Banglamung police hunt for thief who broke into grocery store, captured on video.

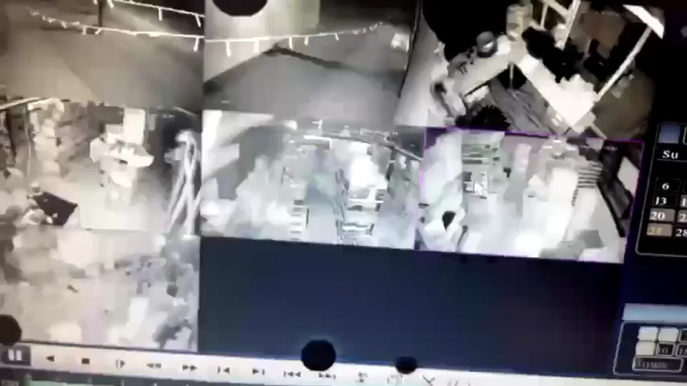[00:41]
Once he got into the building, he went to the office where he attempted to break into a safe, however failed. An alarm went off inside the building at this point,